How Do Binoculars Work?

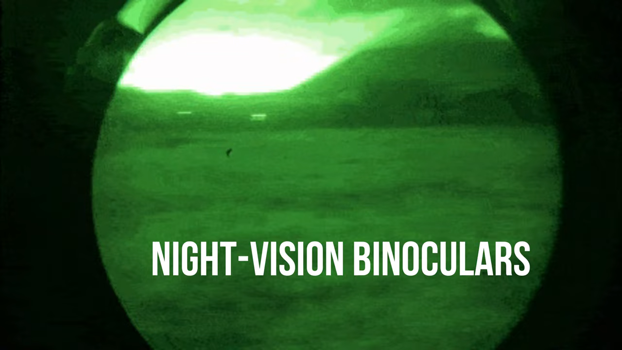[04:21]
Night-vision binoculars These are probably the coolest type of binoculars that can enable you to see distant objects in the dark.
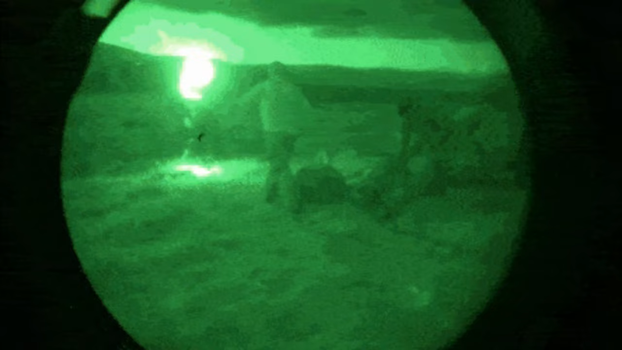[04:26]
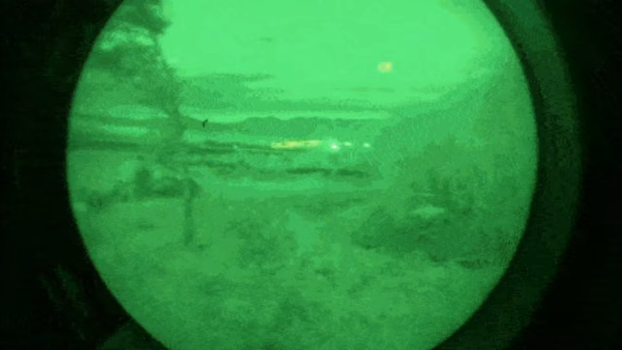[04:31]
Used especially by military or special forces, these make use of photosensitive lenses and photocathodes.